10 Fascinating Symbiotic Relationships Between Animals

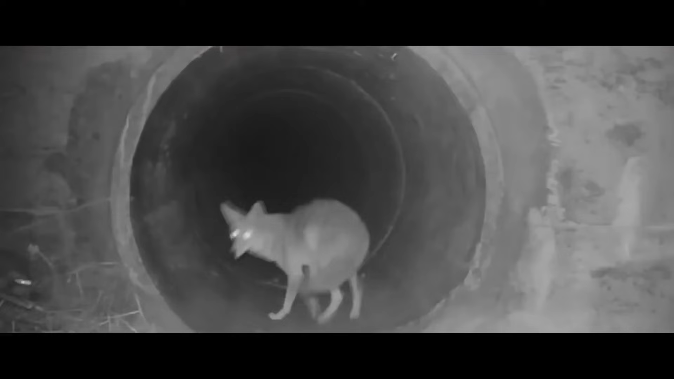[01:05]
Yes, you heard me right, folks. Coyotes and badgers hunt together.